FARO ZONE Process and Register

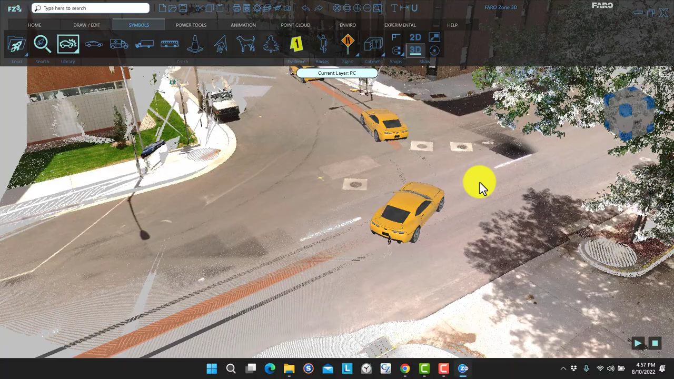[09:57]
That's something that you can adjust by clicking on these little controllers
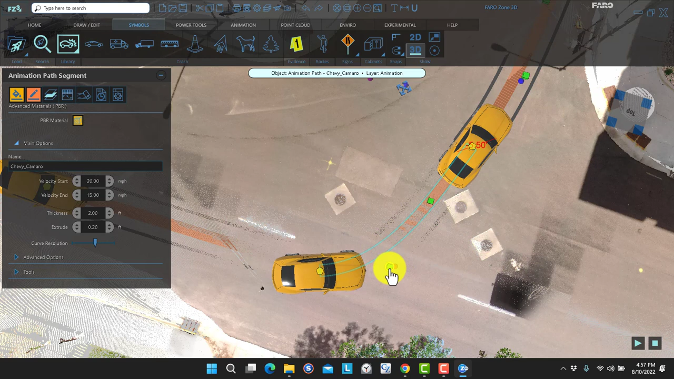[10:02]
for the curvature. So we can make this a bit more realistic.
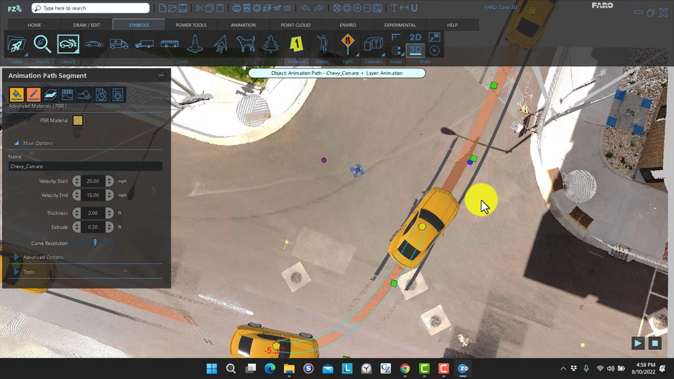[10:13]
And we'll make this guy, once again, just a line.
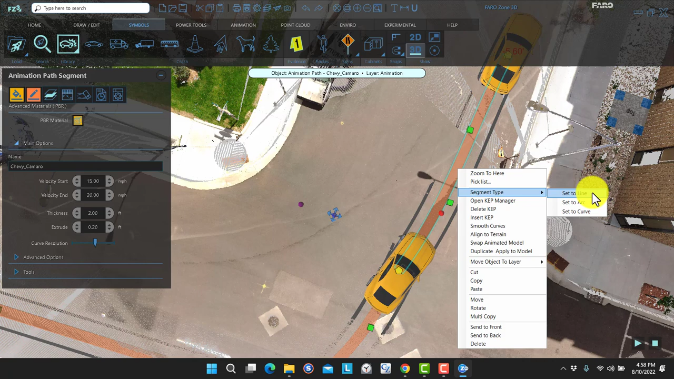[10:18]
And we'll kind of see what this looks like.
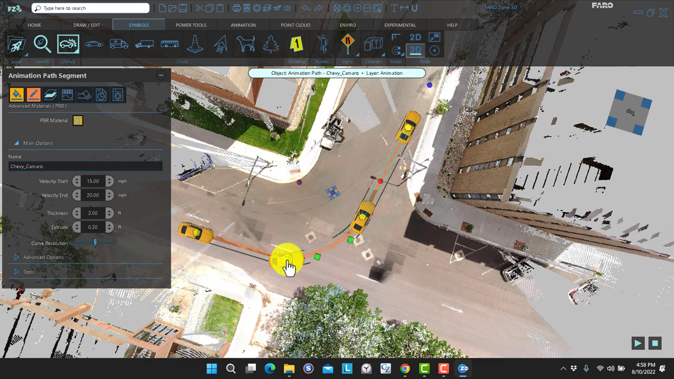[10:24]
We may have to do a bit more adjusting to make it more realistic. But we won't spend a whole lot of time here. Here we go.
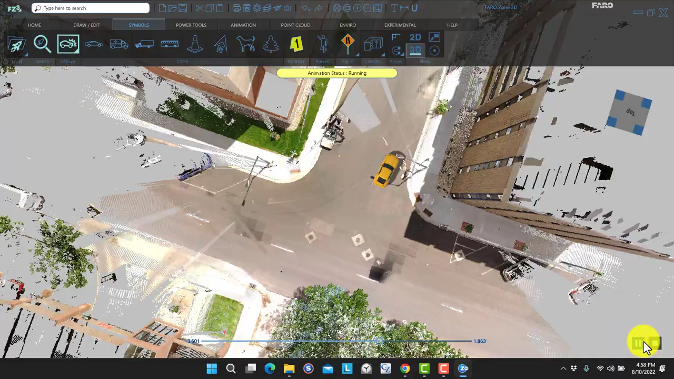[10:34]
That looks a little bit better. And we can watch this from any angle.